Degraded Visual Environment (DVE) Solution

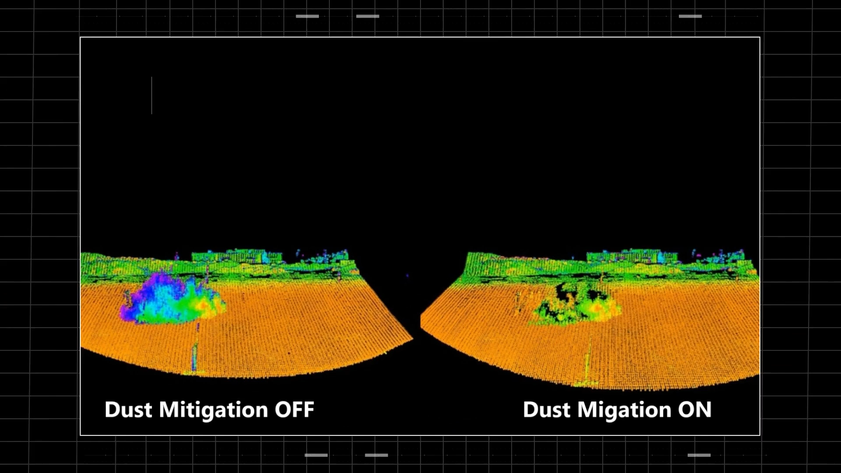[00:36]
LISA is easily integrated into aircraft systems and provides full waveform capture, real-time processing, and dust mitigation.
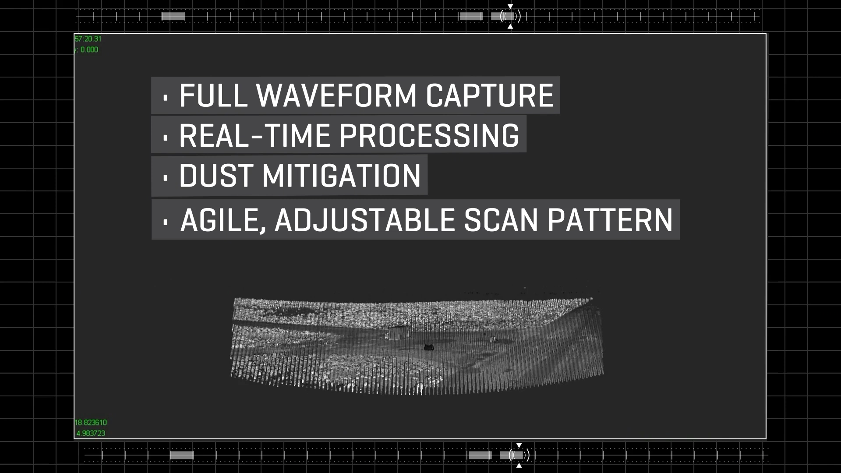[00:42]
Using an agile, adjustable scan pattern and a wide field of regard, it yields high-resolution 3D imaging in real-time.